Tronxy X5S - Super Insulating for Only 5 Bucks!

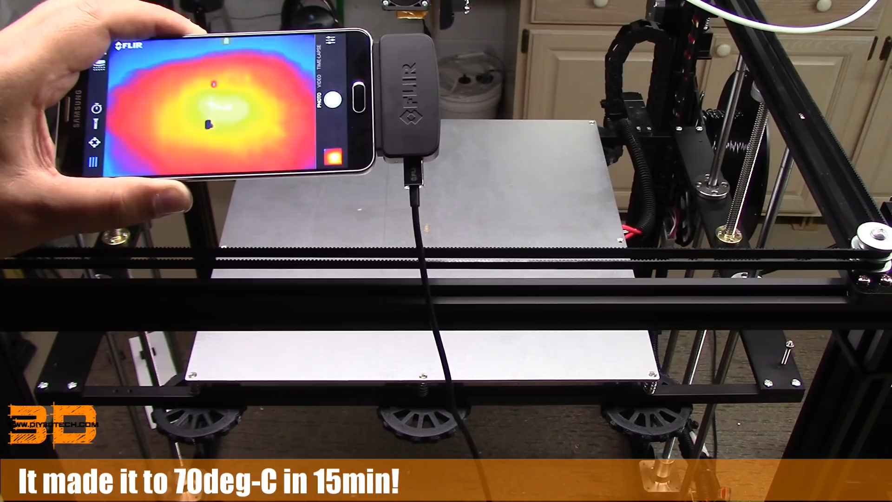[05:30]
Don't worry if you, I'm going to do some overlays in this little black spot. I've got some pixels going bad in the Fleur, unfortunately, but in general you get the idea.
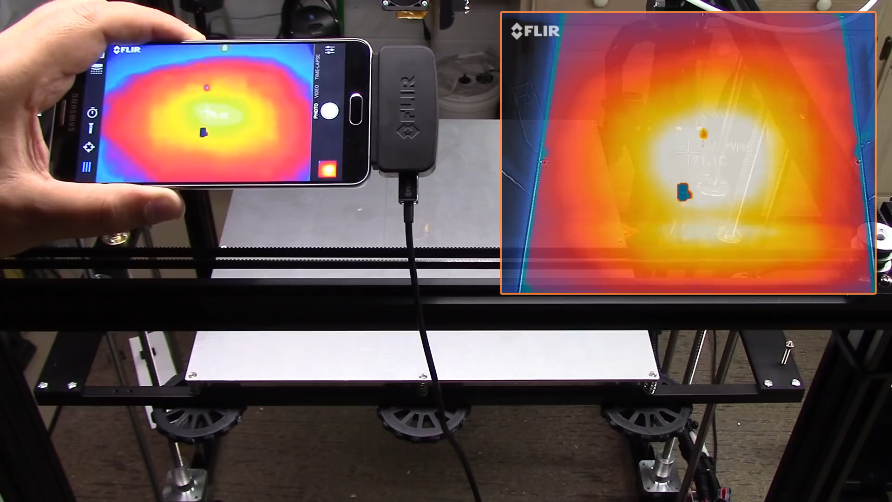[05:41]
So that's just in the Fleur itself. But anyways, so I'm now at 75 degrees, reading roughly, reading 70 on the controller down there.
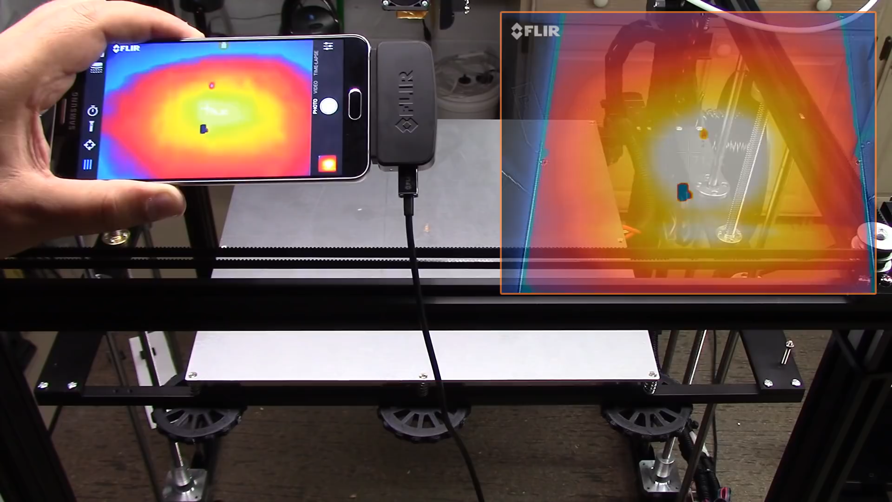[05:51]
So this is overshooting a little bit, according to the Fleur anyway, at least in the center. You'll notice in the overlays, the distribution of the heat is pretty
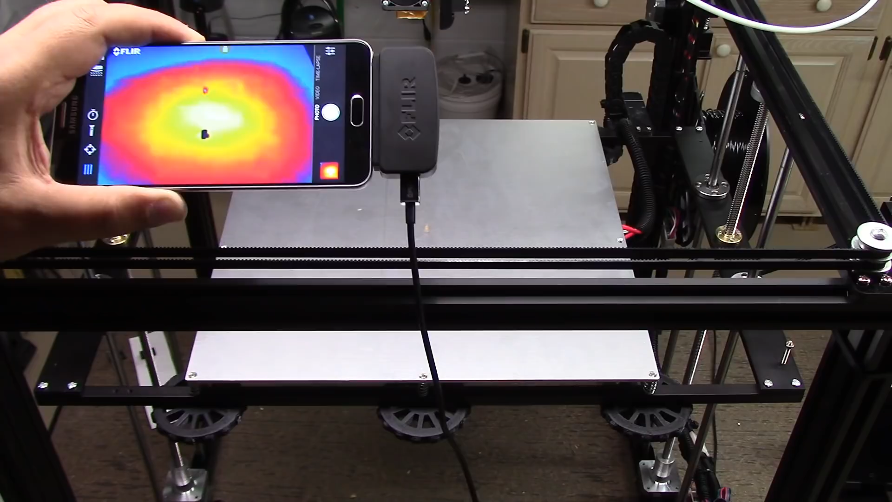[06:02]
much center to the center of the bed. So anything to the outside drops drastically. Let's see if we measure it out to the side.
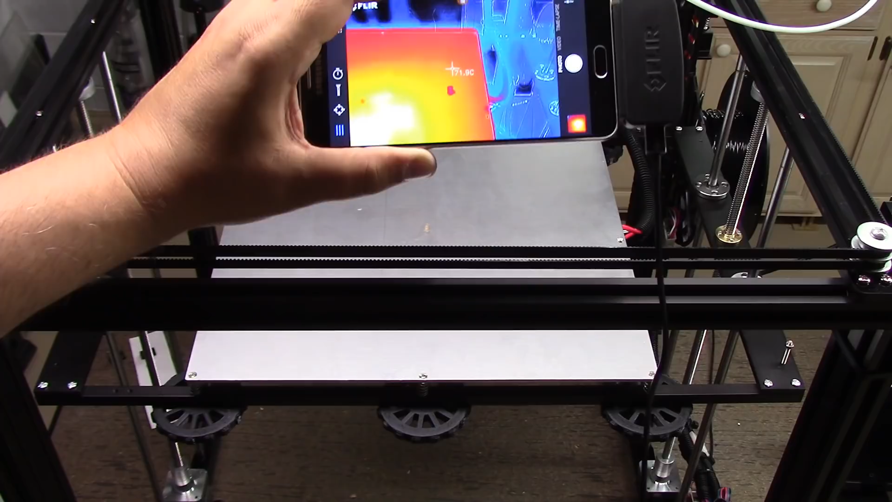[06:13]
So if we go to the side, it's still pretty close. We're about 69 degrees to the edge and about 75 degrees at the core. So we drop about six degrees. So the bed's got probably a six degree slant temperature wise to it. Now the interesting thing is with this one, I can get to the bottom of it. And I'll overlay a Fleur. And so that's about 25 degrees C. So there's about 50 degrees C difference between the top and bottom.
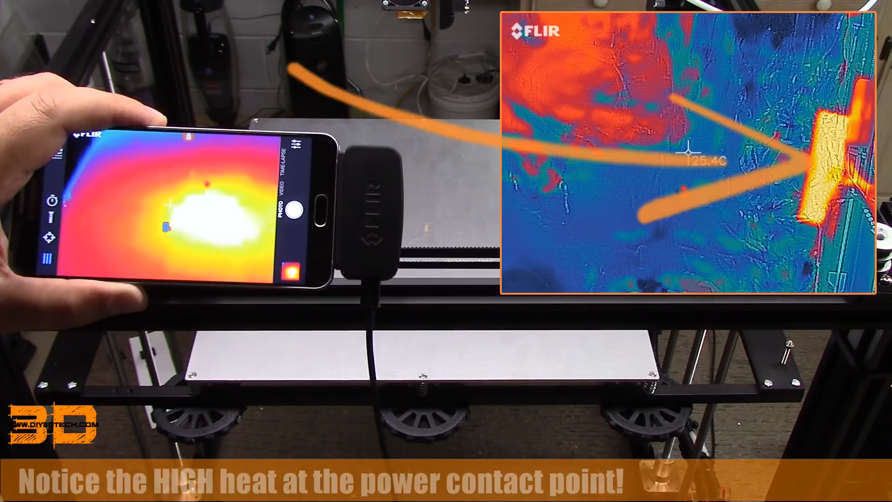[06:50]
So this is definitely doing its job. Now I can put my hand down underneath it. And it does feel a little bit warm. But it's again, the Fleur is saying it's only about 25 C. So I would categorize this as a big win. Again, before doing this modification, I could not get it past 50 C. And now I'm easily at 70 C. Now it did take me 15 minutes, one five minutes to get to 70 C. But that's really not bad. It's probably twice as long as the Creality takes to come up to temperature. But one of the problems I think with this, again,
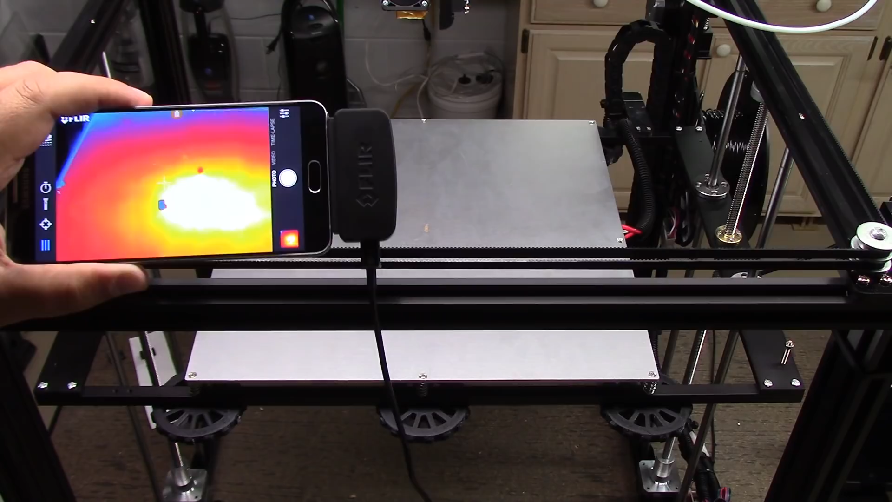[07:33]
is the single threaded power, if you will. I'm definitely going to run another power line. The power supply can handle it. That's going to be my next mod. And I think once I do that, I'll be able to get this to heat up a lot faster. So anyway, I'm going to classify this as a big success, a big thumbs up. For roughly five bucks, I've gotten, you know, a good another almost 25 C out of it. I've got to do something I couldn't get it to do before. So again, I highly recommend it. So again, I would, I'll put the links below to where I got this on the ceramic installation off of eBay.